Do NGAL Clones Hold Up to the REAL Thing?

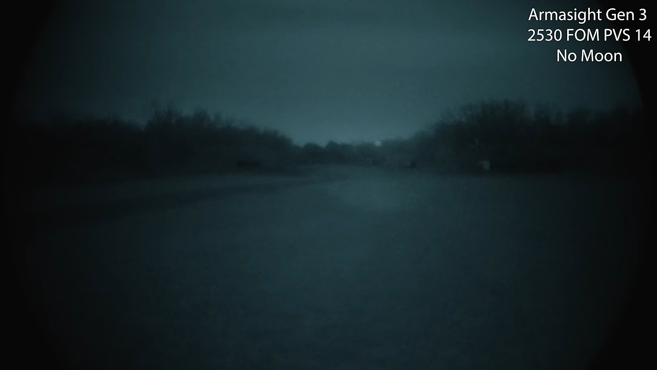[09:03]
compared to the Somo gear. We're going to leave the L3 on the left hand side of what you're viewing. For context, Somo gear is currently on the right, as wide as possible. Now here's the invisible sight. Visible sight on the right, L3 on the left.
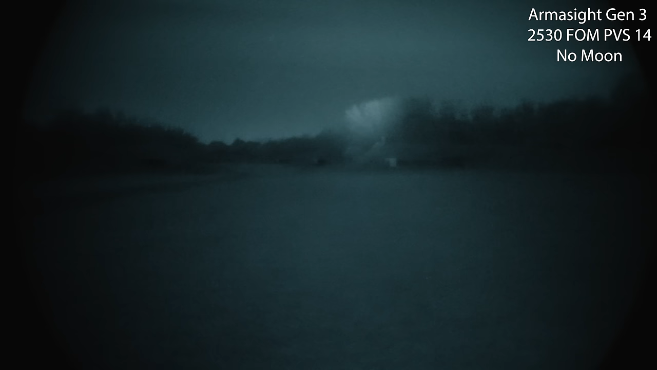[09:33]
Visible sight on the right, moving, L3, L3, visible sight, L3, visible sight and both together. L3 illuminator as tight as it'll go.
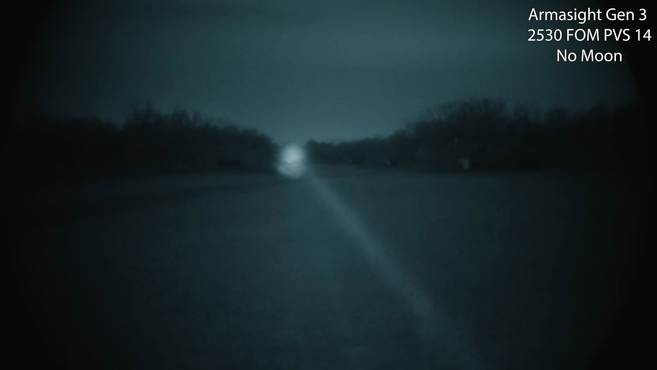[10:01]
500 yard target, 400 yard target, 5, 300, 200 and 100. Here's the invisible sight. 400 and the 500, 300, 200, 100, L3 on the left, invisible sight on the right. L3, invisible sight.
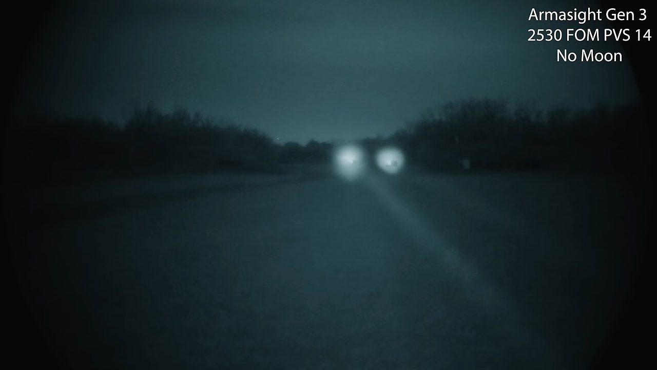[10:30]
To my eye, they look about even in terms of power. Keep in mind the L3 is wider and kind of keeping up. L3 still being shown. Here's the Somo gear as tight as it'll get on the right. So much wider on the tightest setting. Shining at a 100 yard backdrop right now. Somo gear on the right, L3 on the left.
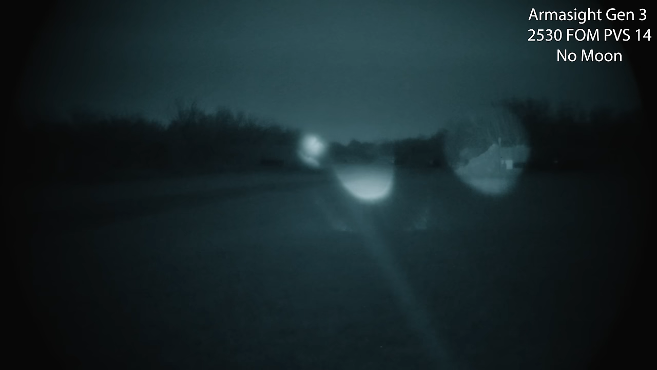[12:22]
All the way tight. On each one. So here's the L3. Somo gear. And the invisible sight. L3. L3. Somo. A visible sight as tight as they all get.
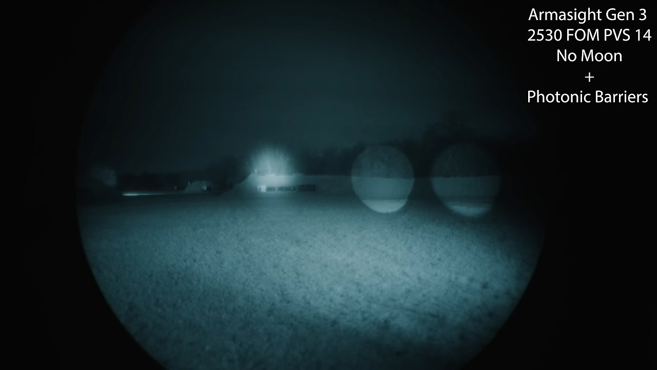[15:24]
That's close. It's going to be pretty close to the SOMO. Narrow the SOMO just a little bit. Okay, so these guys are not completely diverged. It's going to be a little bit more interesting of a comparison. So here's the L3, the real deal. The SOMO gear, coincidentally, this is when I get that artifact, is at this divergence range.